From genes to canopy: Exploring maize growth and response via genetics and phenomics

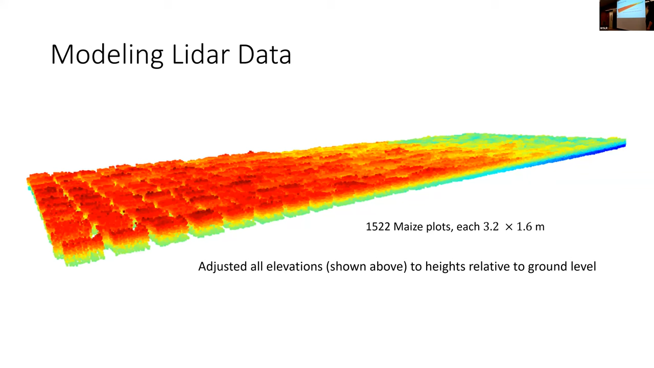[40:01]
the slope across our field. Yeah, spatial data is important. So this is, if you look at just one plot, there's 7 scans across the grain season.